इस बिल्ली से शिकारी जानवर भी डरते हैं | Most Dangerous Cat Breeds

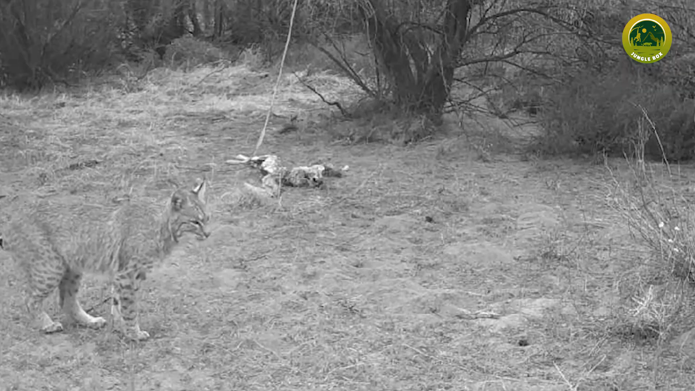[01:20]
इनके इसी रूप को देखते हुए कई बार इने वाइल्ड कैट के नाम से भी जाना जाता है